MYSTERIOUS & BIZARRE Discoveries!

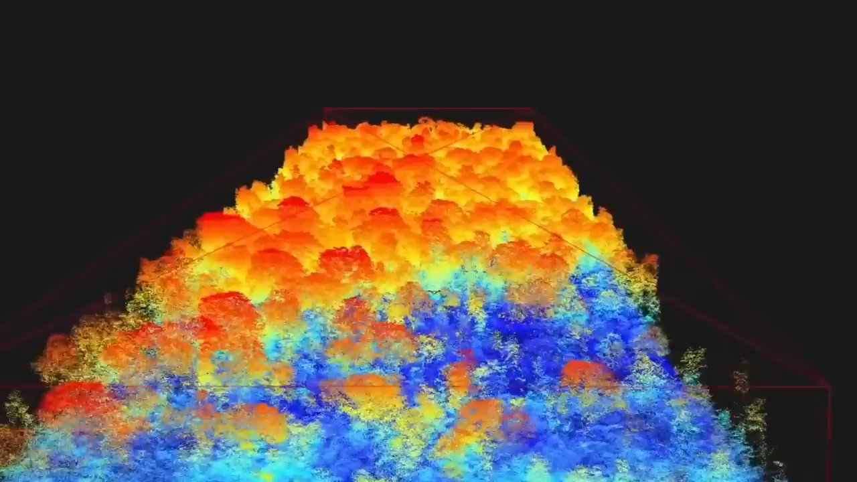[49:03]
Using laser scanning equipment called LIDAR, they were able to identify a distinct collection of buildings,